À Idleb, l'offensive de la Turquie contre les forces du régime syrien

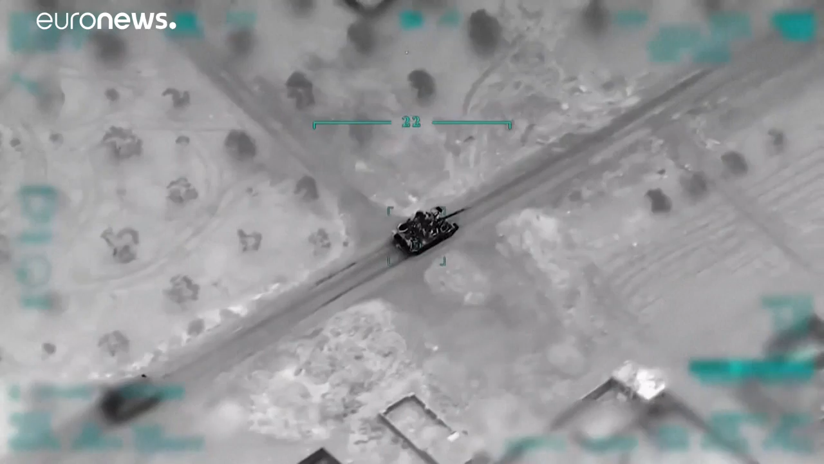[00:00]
Dans le nord-est de la Syrie, la Turquie contre-attaque et le fait savoir.
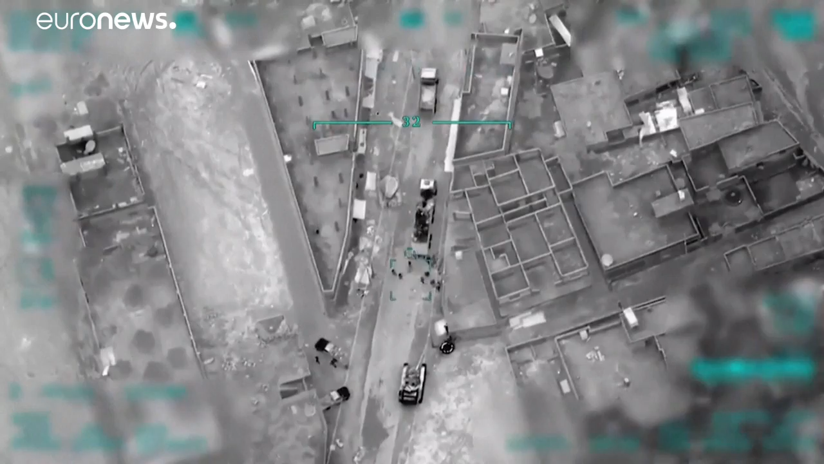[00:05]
Elle a multiplié les frappes contre des positions du régime syrien dans la région d'Idleb et en a même diffusé des images.
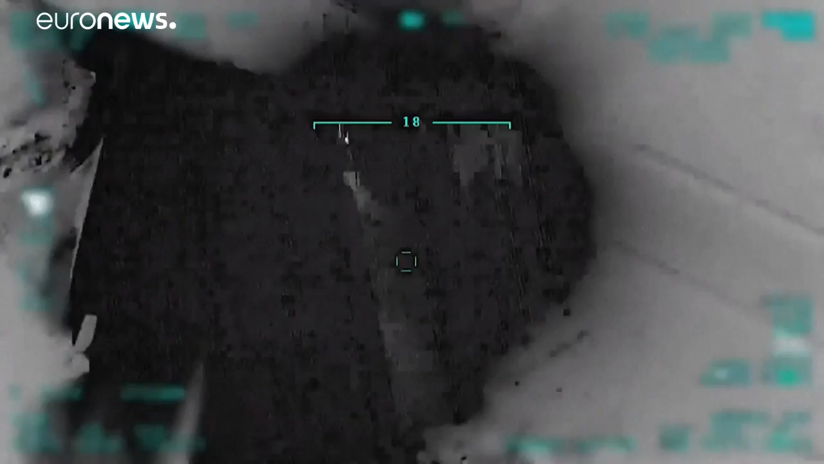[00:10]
Deux avions syriens ont aussi été abattus.